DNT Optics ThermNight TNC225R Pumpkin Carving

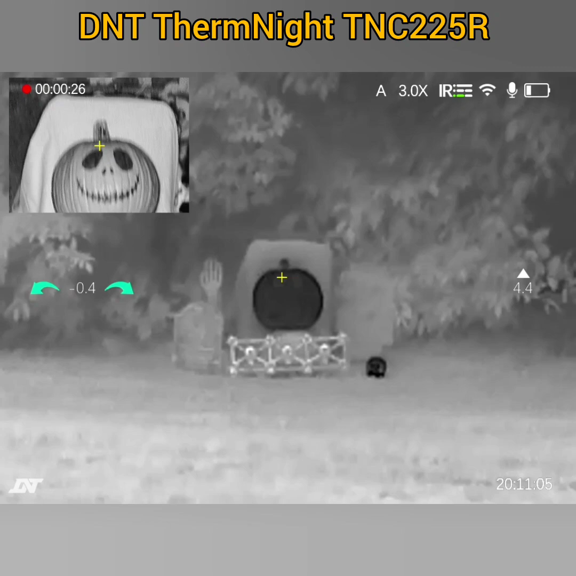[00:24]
Take one. 25 yards. Hubin K1. 22K.
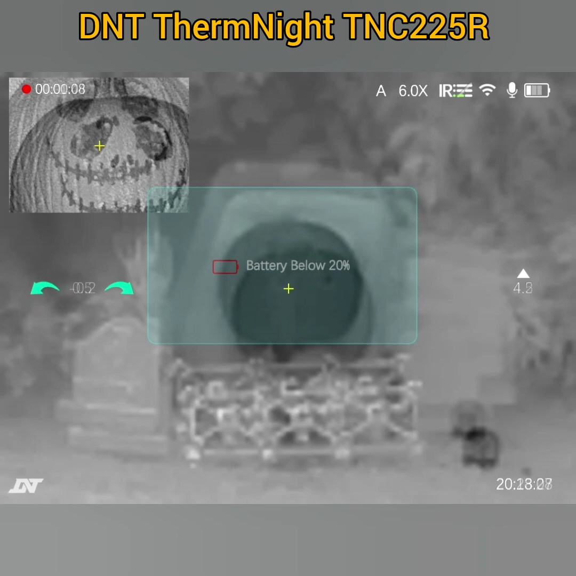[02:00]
Again, we're going to work on his nose now.